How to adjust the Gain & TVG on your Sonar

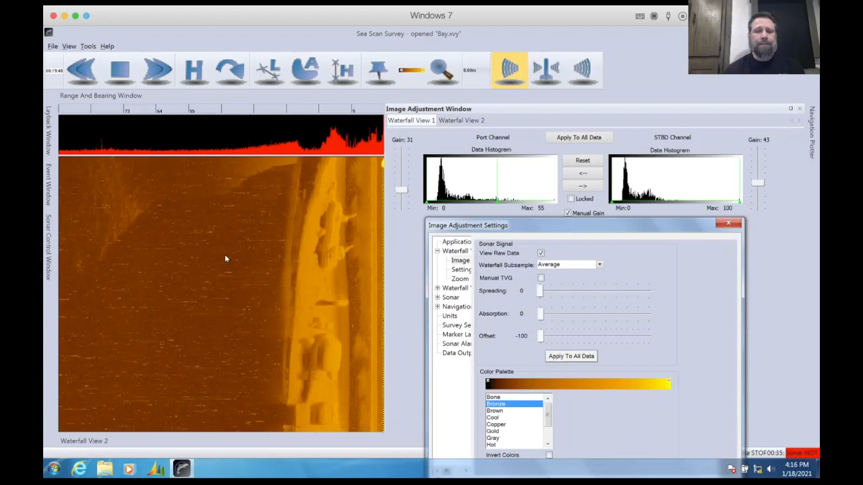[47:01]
This is just the raw image without amplification, no adjustments really for anything. It's just the raw information that is coming back to the sonar. Doesn't make for a good image. Okay.
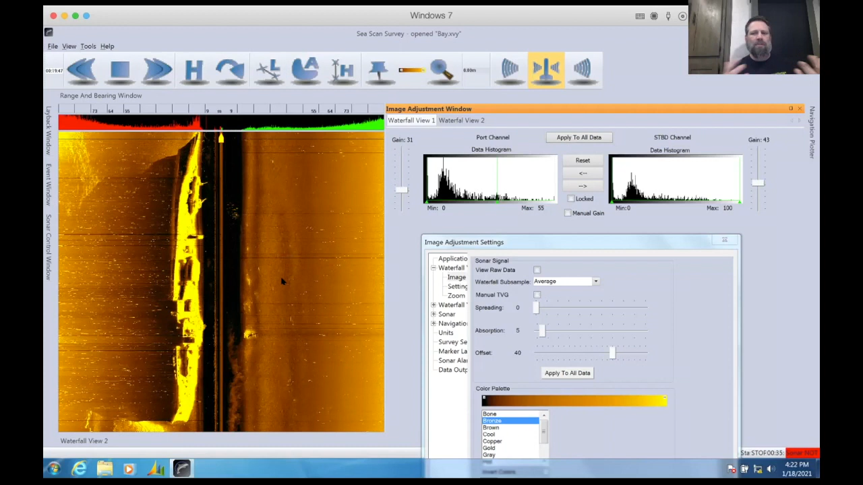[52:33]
And a lot of the times you're searching for that victim on an area that is more dense than the body itself. So you're going to make these adjustments to bring out the body versus that background. And so let's see again what it looks like after
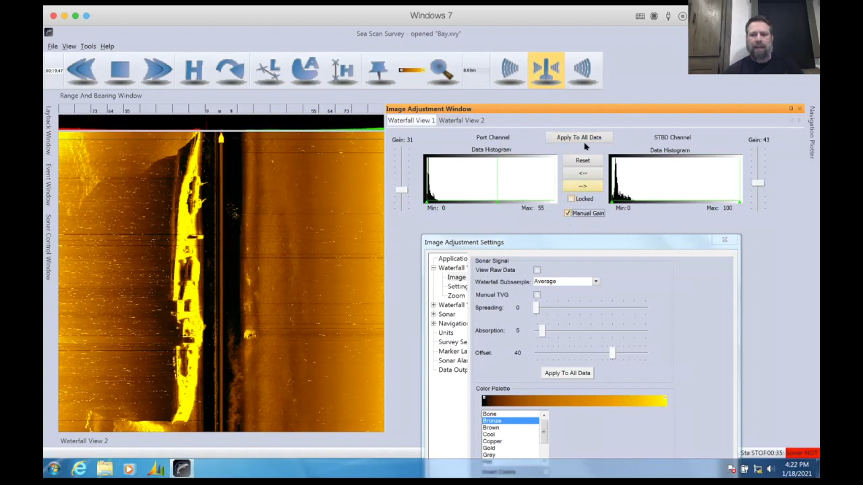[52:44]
our adjustments for gain and histogram. And then we'll come in here and add our TVG adjustment.
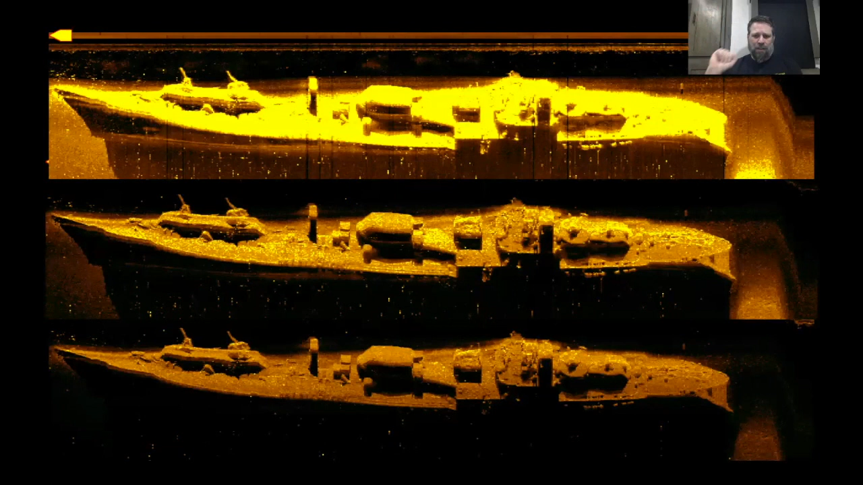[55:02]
And then the middle is adjusted for gain, and the bottom is adjusted for TVG. And that's about it.